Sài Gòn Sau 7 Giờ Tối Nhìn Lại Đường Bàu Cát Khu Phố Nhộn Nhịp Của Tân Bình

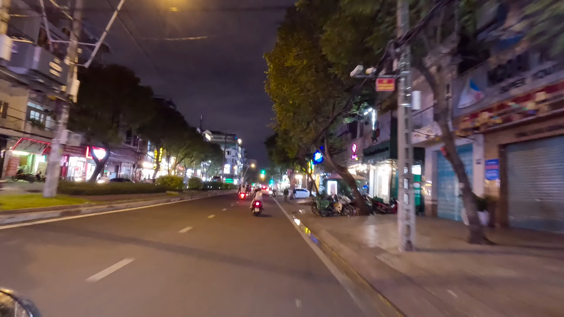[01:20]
Đường xá thì bây giờ nó cũng phát triển rộng rãi rồi, nhưng mà khu vực này đặc biệt là không biết đến giờ nó còn ngập không, chứ mấy năm trước là nghe nói khu vực này mưa nó ngập ghê lắm.
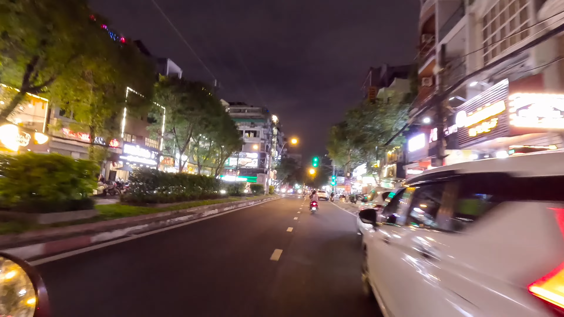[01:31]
Đường Bầu Cát rất là đẹp anh chị, nó hàng quán tấp nập. Giờ này là 7 giờ mấy mà tối mà xe đông anh chị. Rồi phía trước mình ở đây nè là cái ngã ba ngã tư Bầu Cát với Đồng Đen. Nếu mà mình rẽ phải đó thì mình sẽ về Đậu Cơ, còn mình rẽ trái thì mình ra Trường Chinh đúng không anh chị. Thì em sẽ đi thẳng. Đường này nói chung là cái đường đúng là cái đường chính đúng không anh chị. Đông, lưu lượng xe rất là đông. Bây giờ khoảng chừng 4 giờ 5 giờ là vô đây kẹt xe.
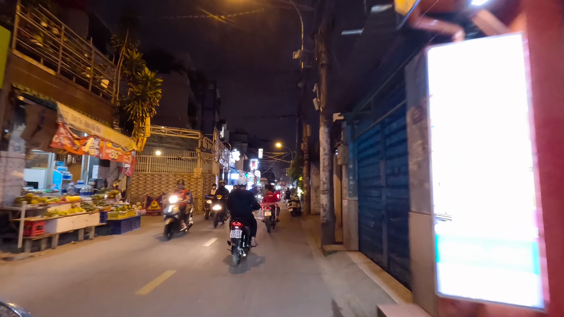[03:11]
Rồi không biết có phải không. Thì xem em tìm hiểu trên mạng là vậy nên có tên là Bầu Cát. Như thế này là như nó ốp lại. Thì bên trái mà cái đường Trần Mạnh Linh đúng không anh chị? Nếu mình vào trái thì mình sẽ ra ngoài Trường Chinh đúng không chị?
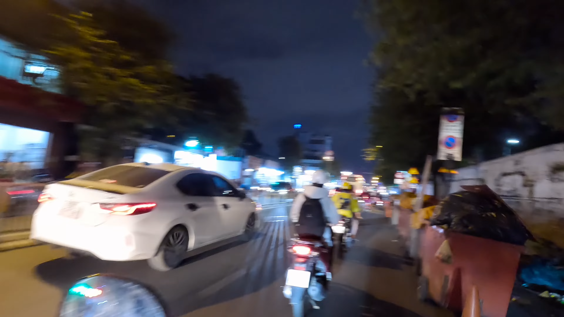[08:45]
rộng từ rộng khắp luôn đó chị, rồi bao gồm có bầu cát Cộng Hòa luôn á.
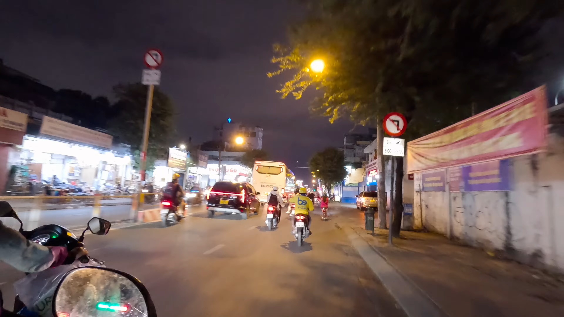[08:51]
Thì bây giờ thì không còn nữa, chỉ còn cái địa danh thôi. Ở đây thì lúc nào cũng kẹt xe. Thì đó một số thông tin em tìm hiểu, em chia sẻ với anh chị. Quẹo cha, à, phải không, không quẹo cha hẳn luôn.
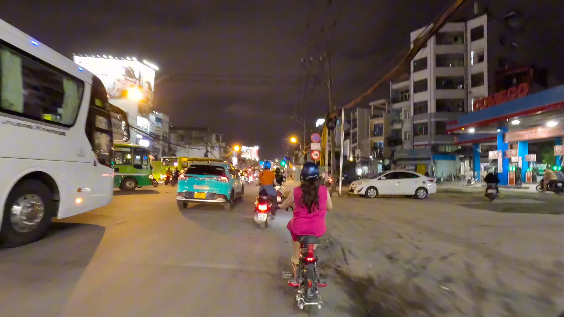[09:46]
Khúc này người ta đang làm, người ta phóng đường vô cho nó bớt kẹt xe đi. Đó cái khúc đất bên tay trái của em anh chị, là đó là cái nghĩa trang của Pháp đó anh chị.
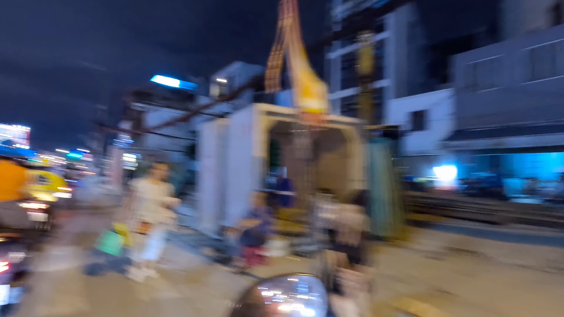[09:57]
Bây giờ thì đã kín hết trơn rồi, mấy mươi năm.
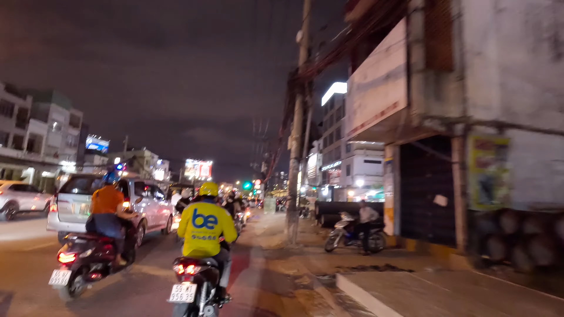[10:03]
Đường bên phải cũng còn làm phóng đường vô còn ngổn ngang ghê. Mà sau này cái đường này chắc lớn lắm, rộng lắm.
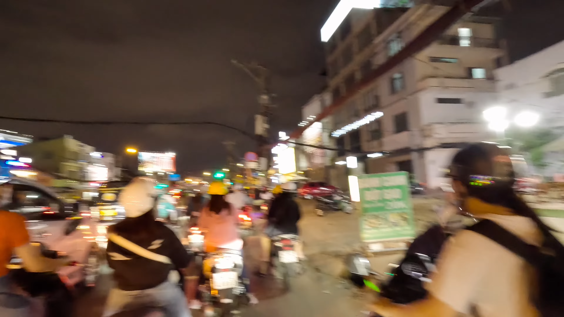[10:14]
Giờ này cũng 7 giờ thì cũng đỡ chứ mà thời tan tầm cỡ 5 giờ, 4 giờ thôi nó kẹt xe cũng kiếp. Nhưng cái từ 99 cũng mệt.
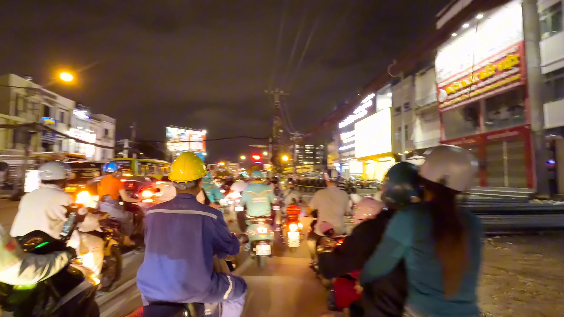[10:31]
Trời hôm nay nó cũng mát không chị, nó cũng không có nóng, thời tiết đúng dễ chịu. Không biết mà hút cái metro có đi ngang đây không ta.
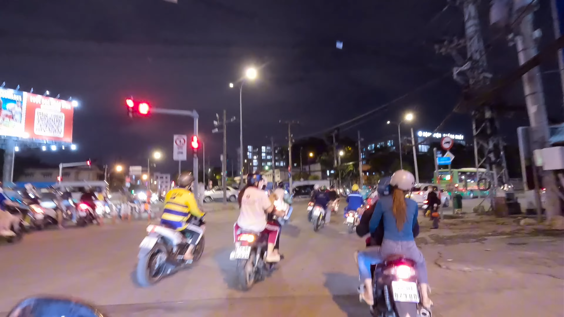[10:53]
Rồi em sẽ quẹo phải đây, có bên kia là cái bệnh viện Thống Nhất của anh chị, mà trước đây 75 là cái bệnh viện vì dân của bà Nhu, bà Nhu phát động xây, bây giờ là bệnh viện Thống Nhất.
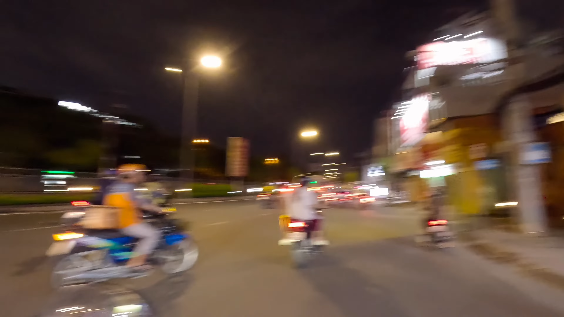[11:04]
Rồi em sẽ chạy thẳng này, chúng mình kiếm đường quẹo vô cái nhà thờ của Trung. Con này đang đi với cái con đường đường này là đường Lý Thường Kiệt hay là quân ta. Là không quân.
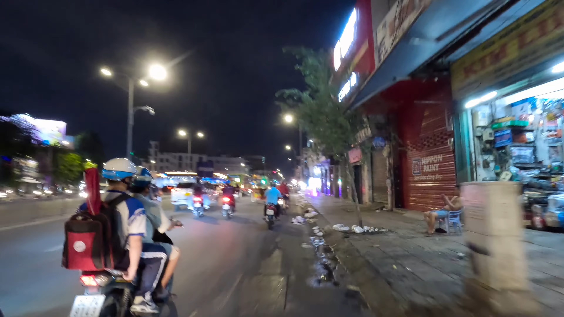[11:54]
tức là đất trống, đất trồng cây không chị, nó hoang vu lắm chứ không phải được như giờ.
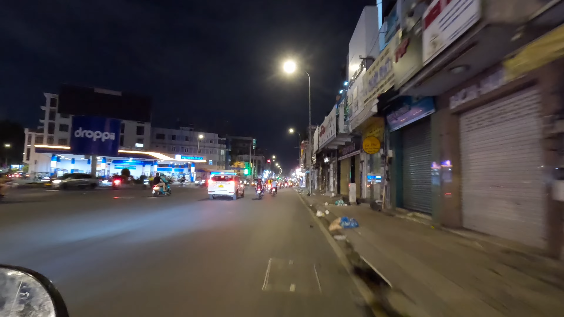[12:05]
Thì vật đổi sau giờ mà thành phố có lúc cần phát triển thì phải về thôi. Rồi em sẽ quẹo phải đây nha quý chị. Quẹo phải ở đây. Rồi chắc quẹo trái đây luôn.
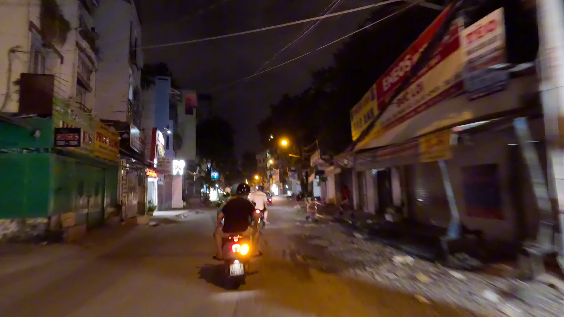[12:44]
Thì tối thì dẫn quý anh chị đi lang thang một vòng vậy đó. Cảm ơn quý anh chị đã theo dõi. Xin chào và hẹn gặp lại nhé. Công trình cải tạo đường sao mà nó còn làm ngổn ngang quá. Chạy xe khó quá.
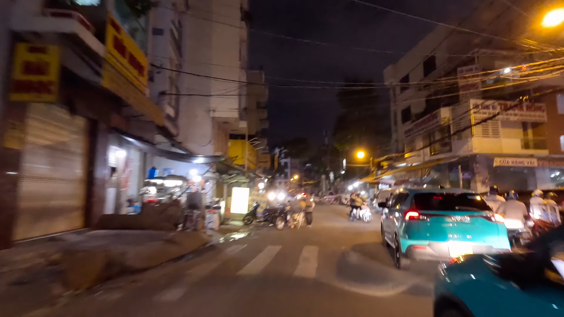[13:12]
Mấy cái đường này đường Phạm Phú Thứ nữa chị, rồi phải đó thì giờ vô khu này hồi nãy đó. Khu một xe một khác hồi nãy của chị. Rồi nhà thờ đây, đây là Phú Trung.
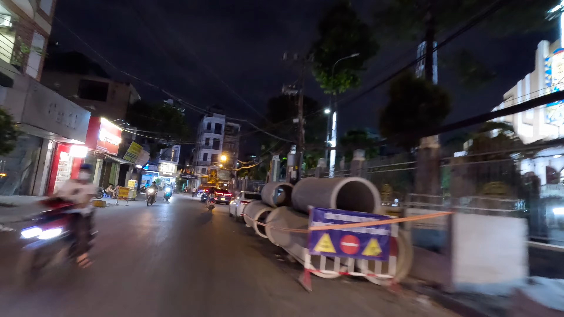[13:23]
Rồi cũng đang làm cống mà giật cống cống quá trời.